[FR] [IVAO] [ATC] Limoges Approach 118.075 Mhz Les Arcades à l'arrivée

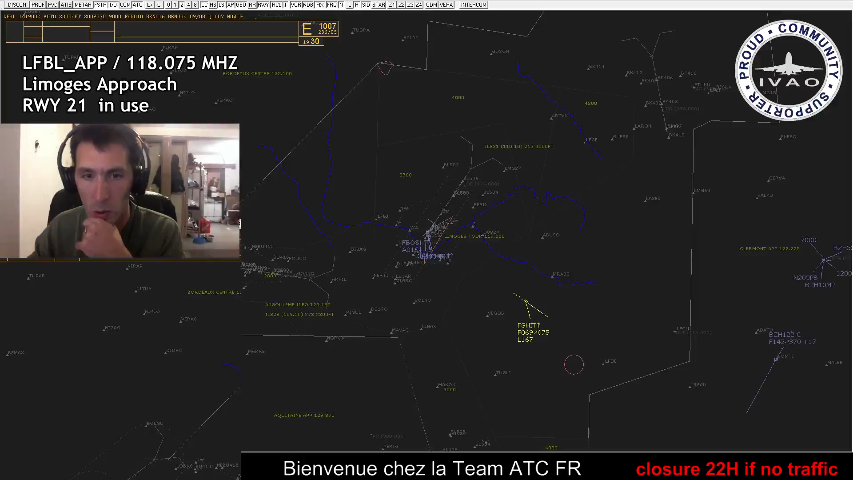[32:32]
Bienvenue, c'est Scroll. Bienvenue. Ce soir, c'est du Limoges approche un petit peu particulier avec une énorme masse de trafic. Et j'ai le in-out qui commence à s'augmenter dangereusement. J'en ai un au départ, hein.
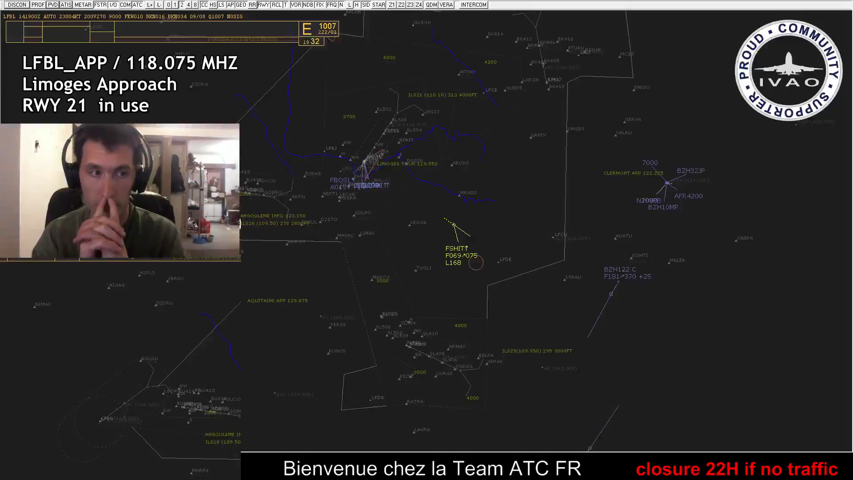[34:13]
Eh ben, ça va être marrant si vous voulez faire du transat. Bonne arrivée à Clermont-Ferrand. Pourquoi j'ai un connu au 110 là? Il est just... Il y a du contrôle là-haut? C'est moi ou je vous vois tous à la queue leu-leu à moins de 3 nautiques d'écart, les gars? Juste comme ça. Je t'ai transféré, Alex. Member joined. Member joined.
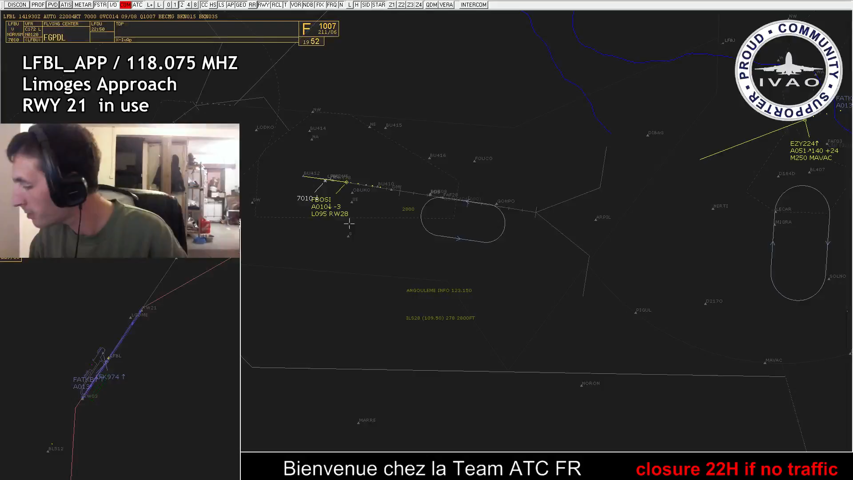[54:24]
Fox Golf Papa Delta Lima, affirmatif, il est en courte finale pour la 28. Affirmatif, derrière le toucher du Beechcraft 35, alignez-vous piste 28 et attendez derrière. Fox Golf Papa Delta Lima, c'est reçu, on s'aligne piste 28 et on attend derrière.